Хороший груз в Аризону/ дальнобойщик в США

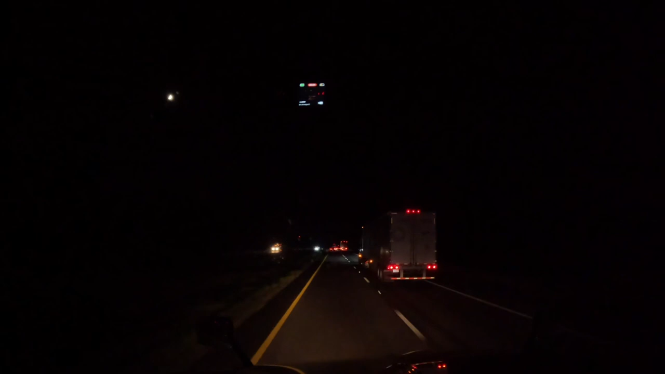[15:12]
Техас. Подъезжаю к Далласу. Без 15-12 ночи. Пробка просто жесть. Мертвые.